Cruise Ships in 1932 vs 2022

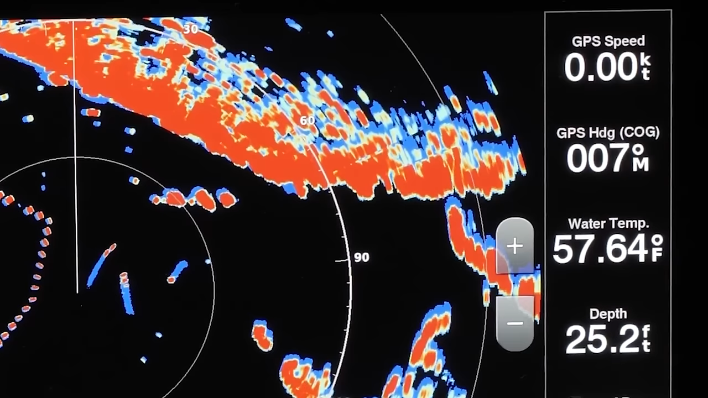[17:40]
Modern long-range shipboard radar can detect dangers out to 72 nautical miles or 133 kilometers away and see through fog and storms.